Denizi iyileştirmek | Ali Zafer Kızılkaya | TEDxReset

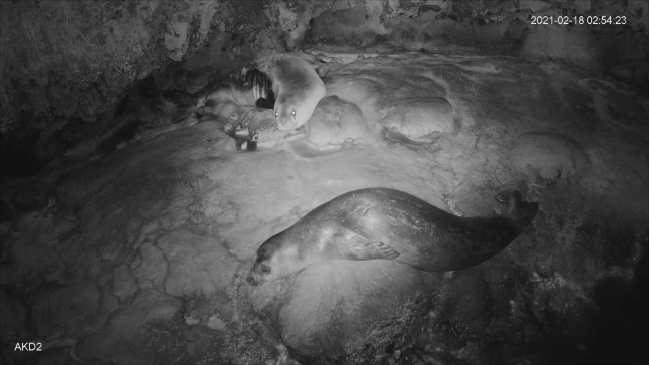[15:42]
Ve kameradaki yazılım yine sırtlarındaki çizgilerden bütün Fok'ları tek tek ayırt ediyor. Hepsinin bizde bir ismi var. Daha önce bu geldi, bilin ne zaman çıktı, en son yeni bir yavru okumadığına kadar. Şu anda 11 Fok'umuz var diyor babada. Ve yine sabah açtığında böyle bir CCTV ekranı gibi bir program var. Kameraların, kokların, köpek otuklarının hepsini izleyebildiğiniz bir görüntümüz var.